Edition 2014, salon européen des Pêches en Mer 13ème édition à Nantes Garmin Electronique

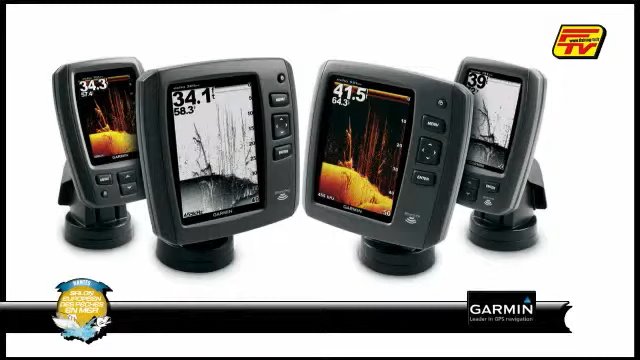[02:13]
On s'est servi pour continuer à innover et à arriver avec les nouvelles technologies qui sont déjà connues avec le Donnimagine, le Signimagine.
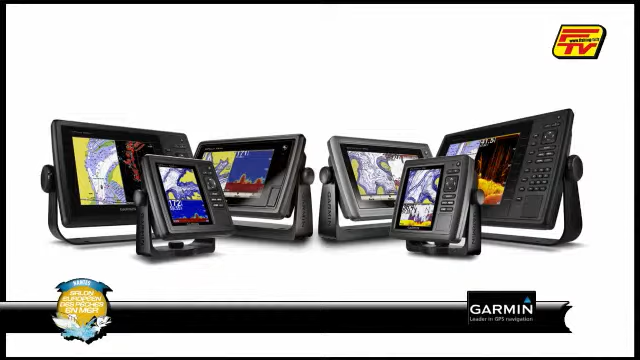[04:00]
C'est ça ce que je vois. Et avec la même technologie. C'est-à-dire que même un petit budget avec un petit écran aura accès à la même technologie qu'un grand budget.